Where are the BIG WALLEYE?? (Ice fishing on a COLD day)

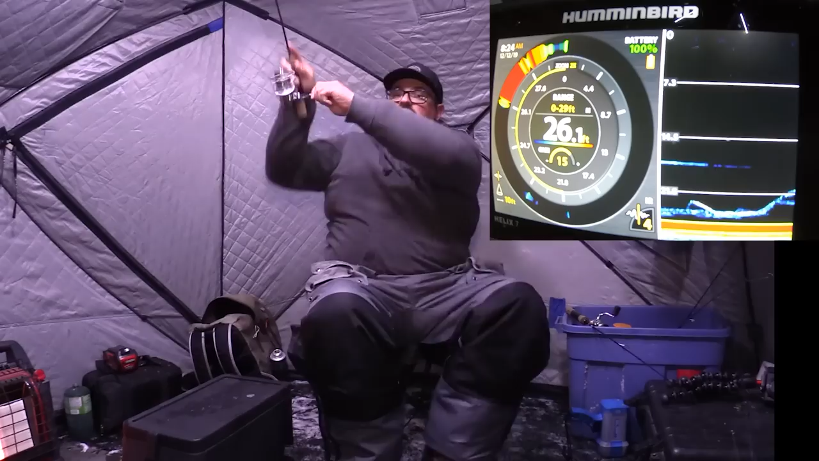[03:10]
On screen: depth 26.1 ft
Just letting that rattle bait just sit there right now.